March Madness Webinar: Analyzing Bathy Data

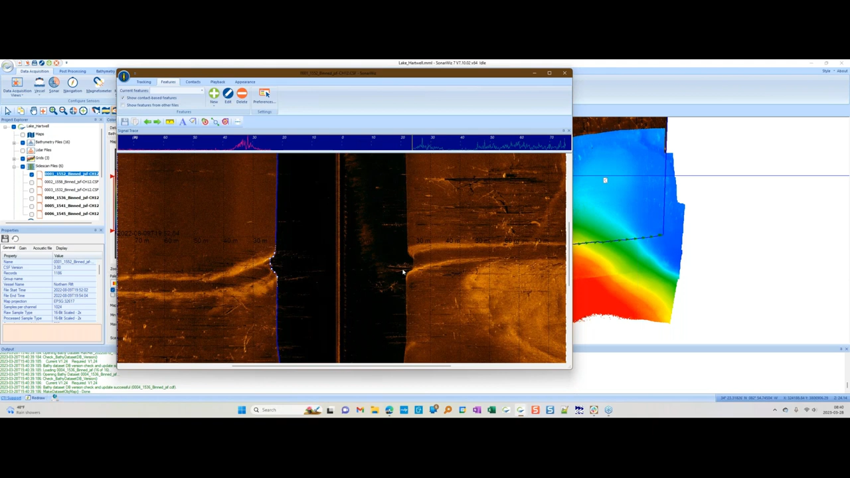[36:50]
and you can kind of see the – here's all the trees off on the seafloor, but some of these poke up into the water column. And I want to show you how we can plot those things here in SonarWiz. So first of all, we want to export out the – we'll take these sub-bottom lines and make them three-dimensional. So we're going to send those out, turn them all on here. So we go to post-processing, export,
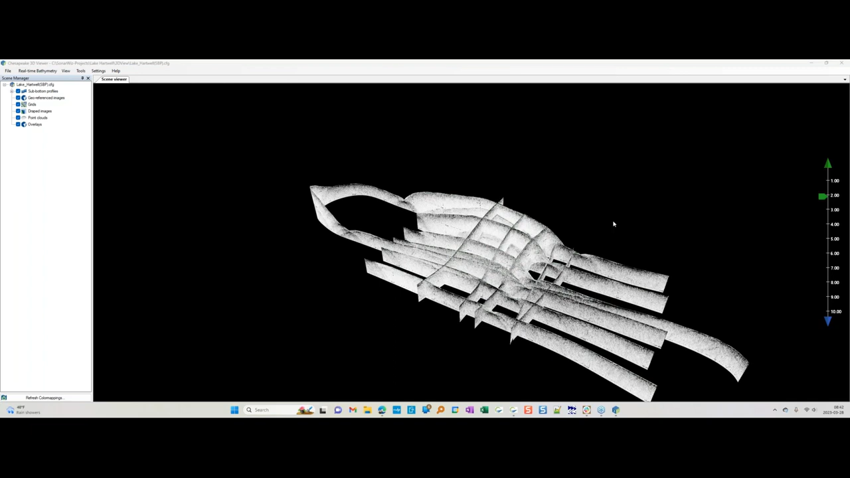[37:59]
And the next thing we'll add is our bathymetry.
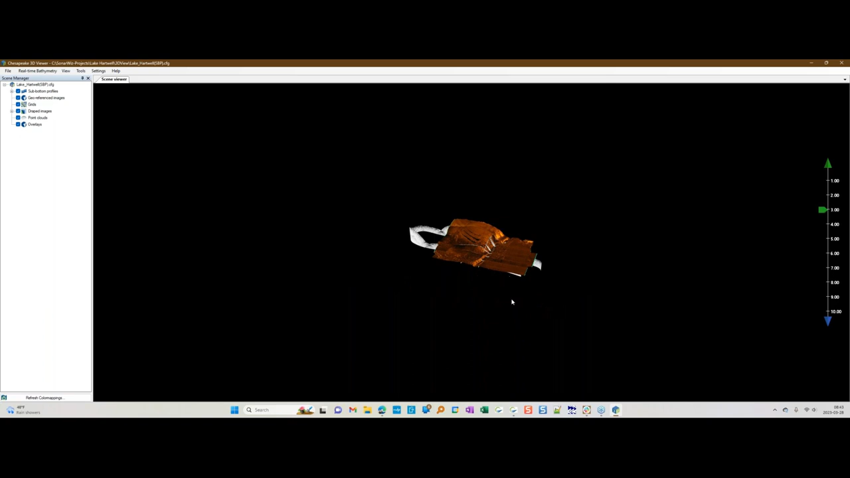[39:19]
Now they're snapped together. We're starting to see a better picture of what's going on there.
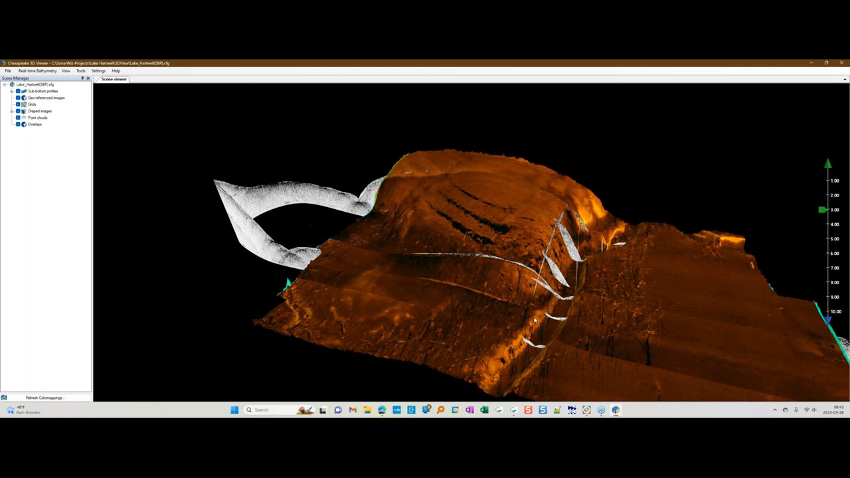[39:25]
But here's where things get really cool.
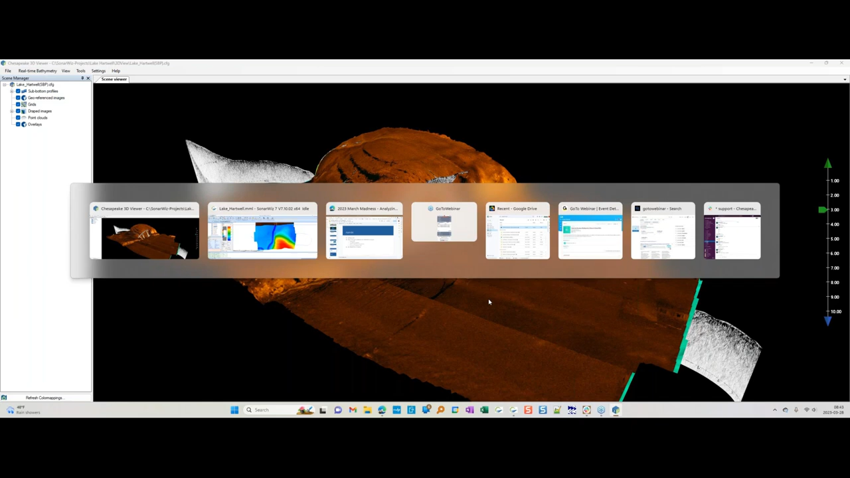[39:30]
So there is a utility in SonarWiz here where you can extract the water column. So extract water column data from your CSF files. So these are your side scan files.
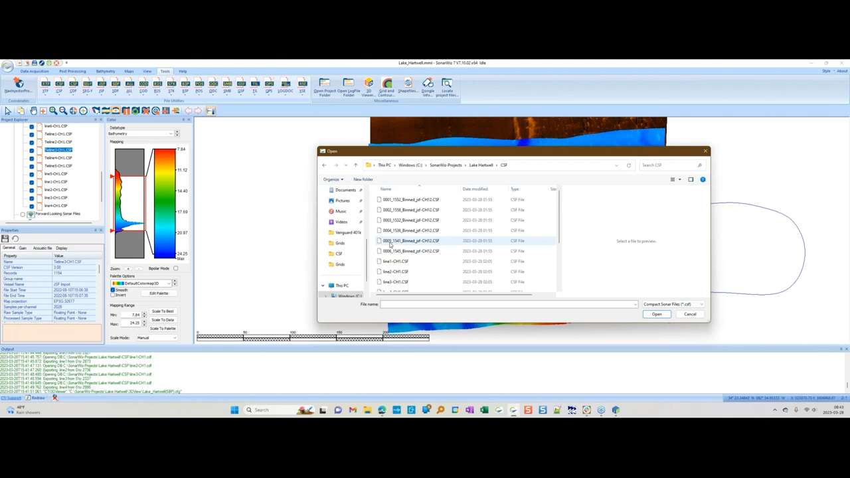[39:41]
So if I take one of these lines and export the water column data, it takes a second to pull it out. It converts the water column into like a
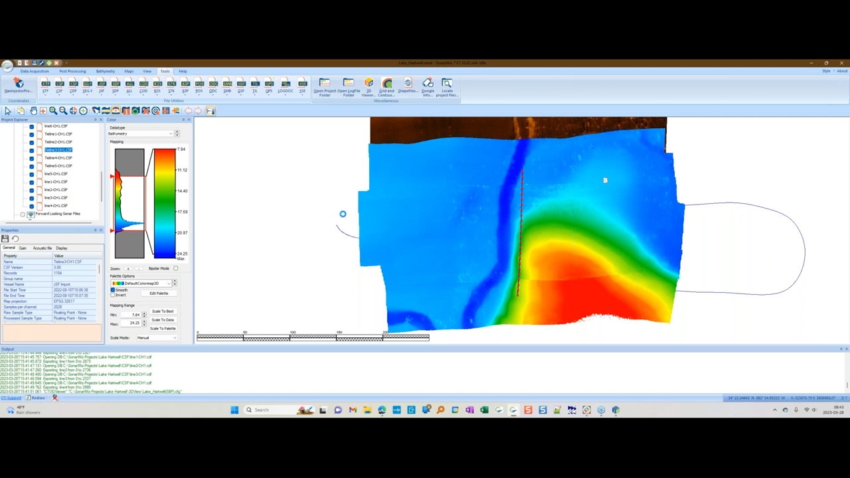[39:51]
sub-bottom profile so that we can display it in the 3D view. And I can add those in here.
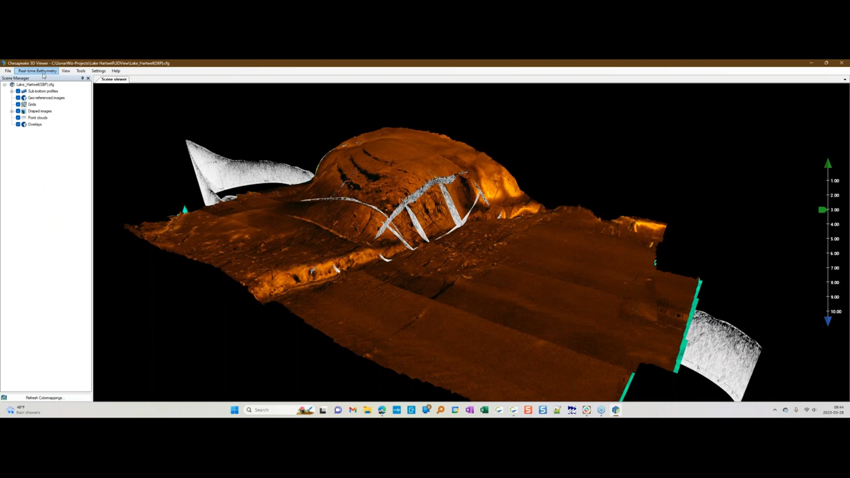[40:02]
So you load them as XYZA files. And they're in our CSF folder. Other direction. So let's pick the port side.
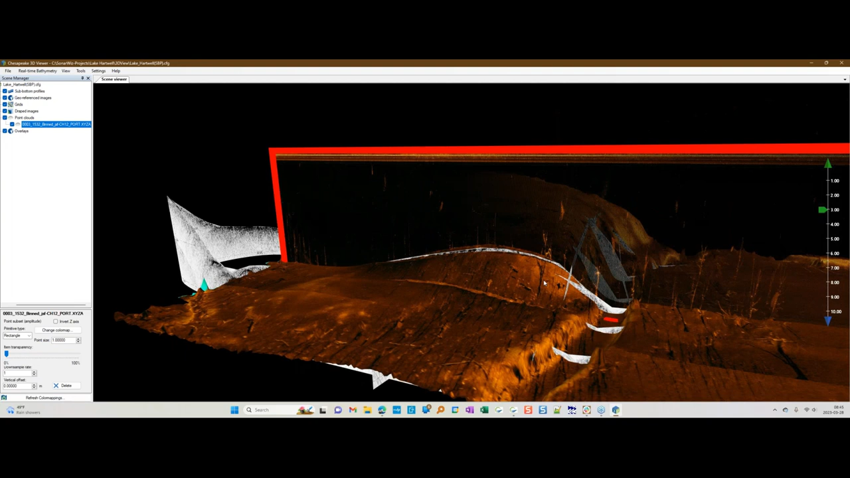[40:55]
you can see the trees in the water column right over the top of the seafloor here.
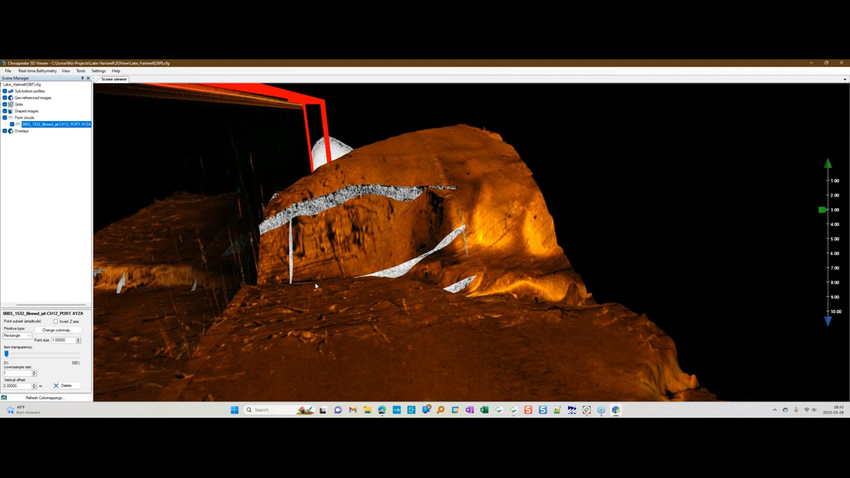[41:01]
And this is what was causing so much of the trouble. With our multi-beam, it was picking up these trees. And as we were surveying along the seafloor here, it was picking up all of these trees.
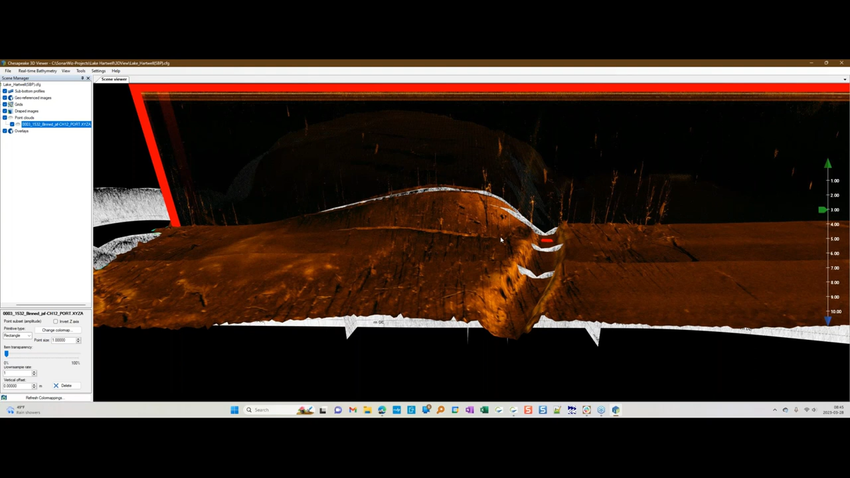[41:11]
And we were having a lot of trouble keeping it locked on until we got away from the creek. So when they flooded this reservoir, they didn't log the trees down.
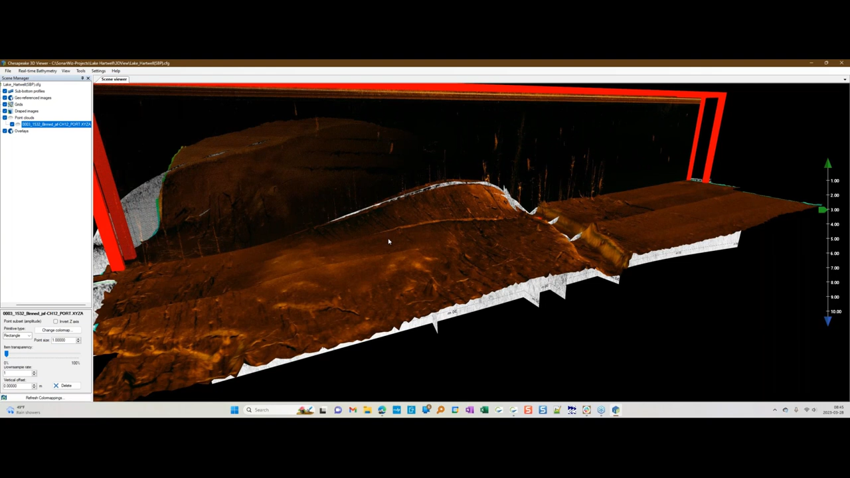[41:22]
They just flooded it as it was. And in fact,